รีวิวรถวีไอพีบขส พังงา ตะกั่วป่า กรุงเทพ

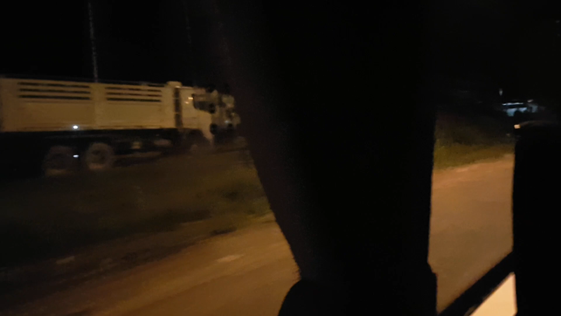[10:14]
นี่มาถึงแยก410 ก็ 415 นะครับ อันนี้เป็นแยกที่ไปฟูเก็ตเส้นใหม่